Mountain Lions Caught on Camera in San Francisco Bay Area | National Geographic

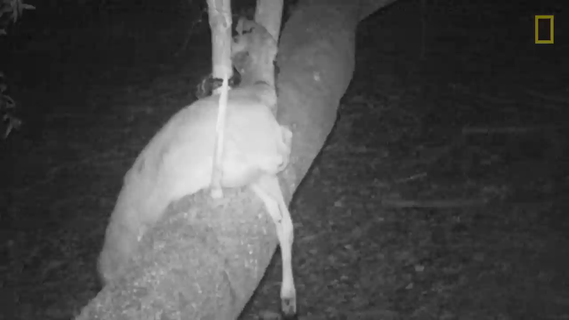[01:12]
Anytime an animal or anything else passes by, it triggers a photograph and we get an instant record of the date in time.